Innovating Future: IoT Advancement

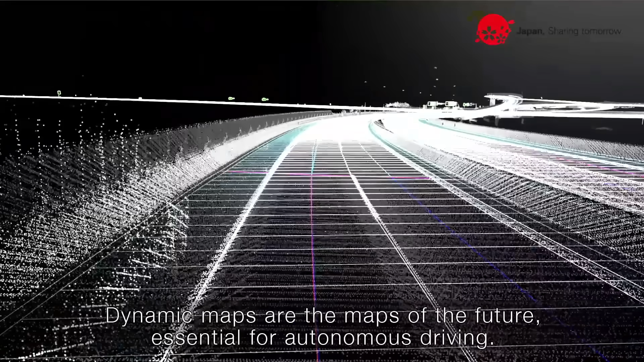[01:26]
Our HD map data is 3D and has centimeter level precision, which has never been available on a map before.